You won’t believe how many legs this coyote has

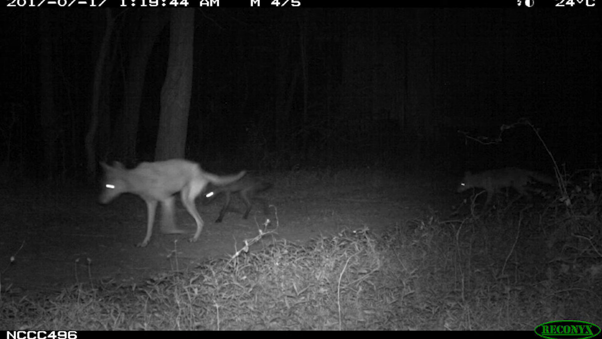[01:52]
Yeah, his offspring, right? So amazing. And so, what's amazing is that the coyote's not only taking care of himself, he's got a family to take care of. Yep.